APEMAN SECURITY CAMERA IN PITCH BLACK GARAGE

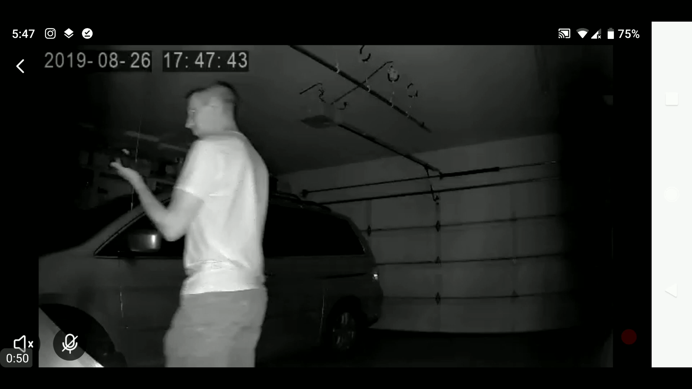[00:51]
well my eyes look kind of creepy uh i'm gonna run okay just ran into the bike there but uh let's see where am i going over here okay okay all right so that works awesome actually i'm really impressed with this so um see how well it can hear me hello so i just turned on the audio and you can listen to me i want to talk to myself hey you